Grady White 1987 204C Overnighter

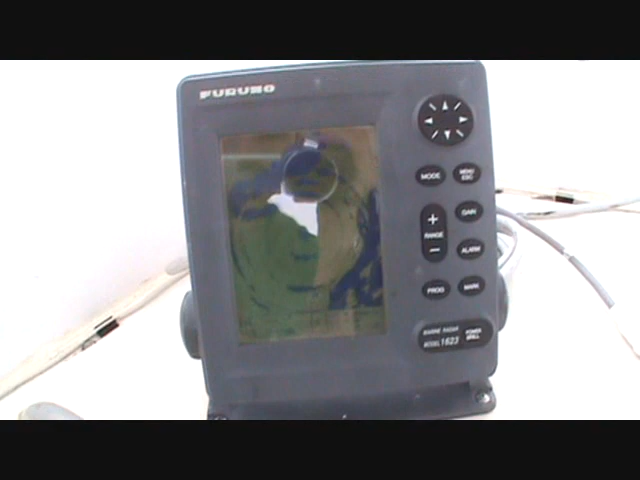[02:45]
It is ranged at quarter mile right now.
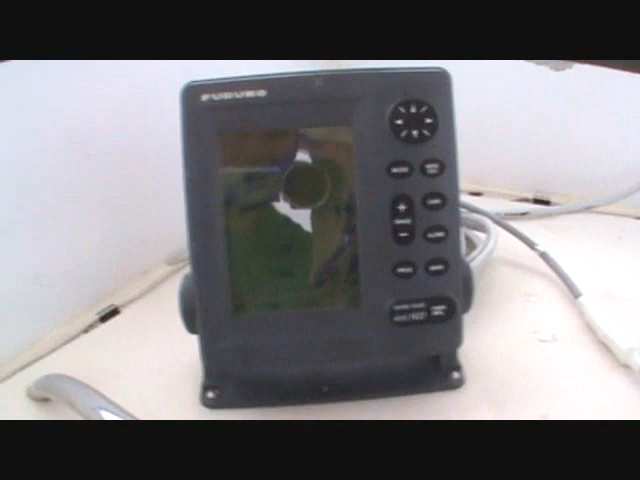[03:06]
And you can see, you can see the little channel markers.